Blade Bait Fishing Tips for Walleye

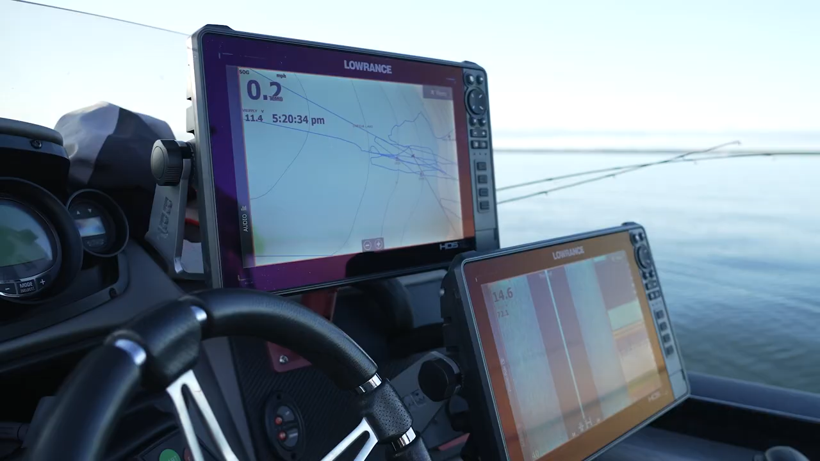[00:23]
We've marked quite a few perch in the area, working a little contour here, kind of comes from a little flat and goes up on a little break. And what we're really concentrating on is just making sure that we've got our baits in the strike zone.